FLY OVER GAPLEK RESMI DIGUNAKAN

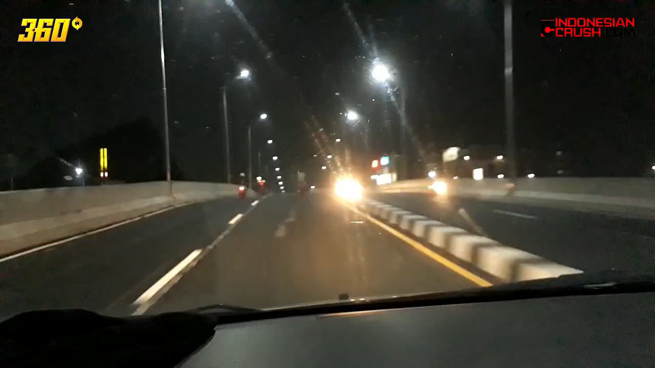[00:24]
Jembatan baru Gaplek Baru dibuka Sore Sore ini
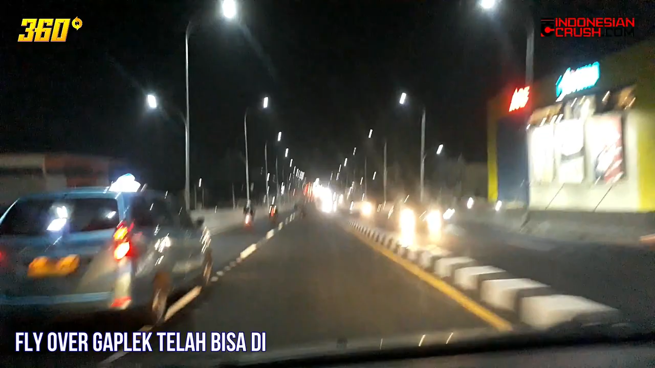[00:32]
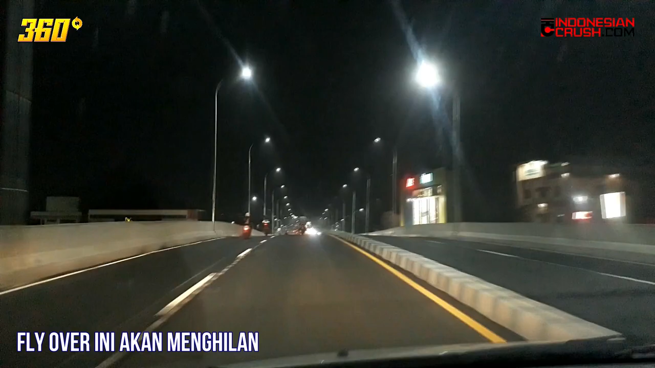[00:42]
Jembatan baru Gaplek Baru dibuka Sore Sore ini
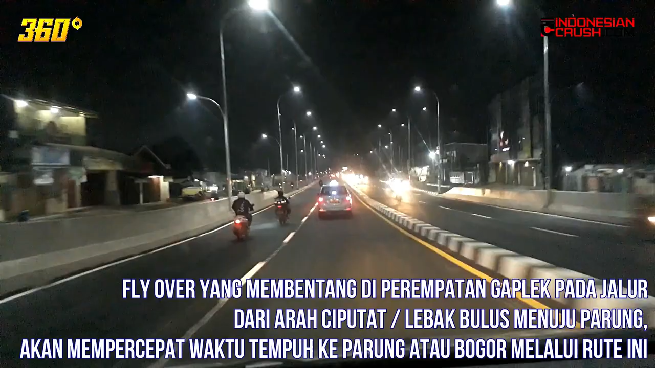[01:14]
Jadi Di perempatan Gaplek Jangan takut kemacetan lagi ya
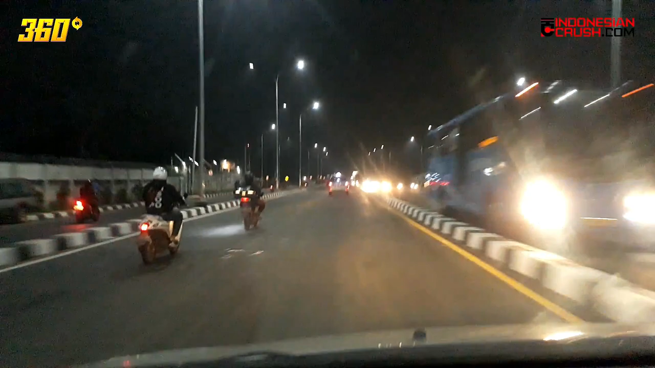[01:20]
Oh lancar Gak kena Aduh puterannya berbahaya Nih Ini tol barunya